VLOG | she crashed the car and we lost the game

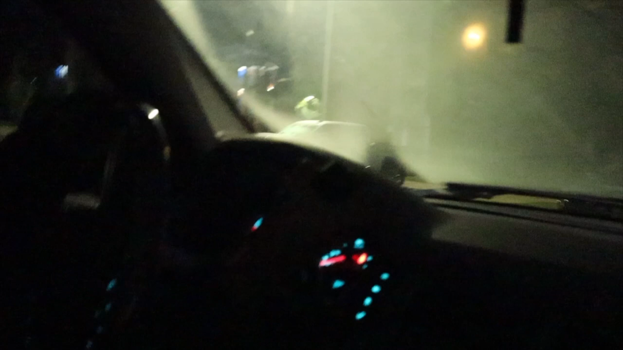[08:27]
Turn on your windshield wipers. Put on. Because you can't see. You damn right.